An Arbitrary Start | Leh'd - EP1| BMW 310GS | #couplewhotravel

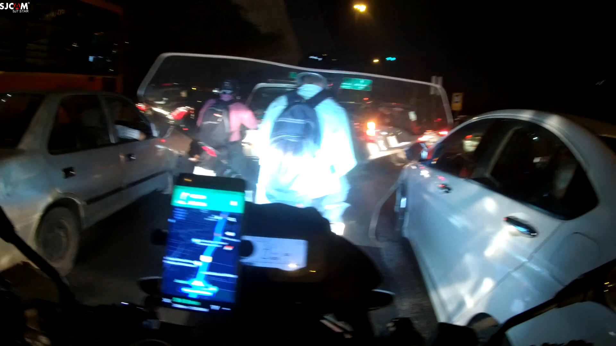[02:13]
Already it's 7:42 now. Google map is showing it will take around 5 hours 8 minutes to do 260 kilometers. So 1 o'clock in the night, it's what Google map is showing. Let's see. These lights are doing good job.
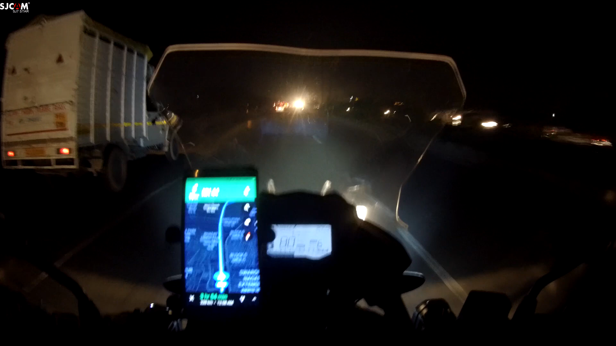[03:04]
45 kilometers from home. Pretty bad. I desperately need a petrol pump now. So I'm planning to thoda sa ek halt lete hain for fuel, because yahan pe if you are able to see, yahan pe fuel ka indicator on ho gaya hai.
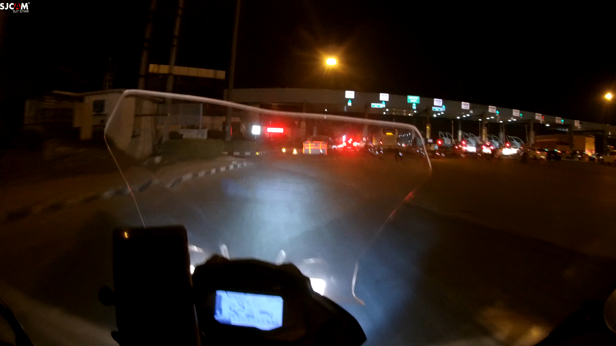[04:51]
and we are at Sonipat ka toll booth hai.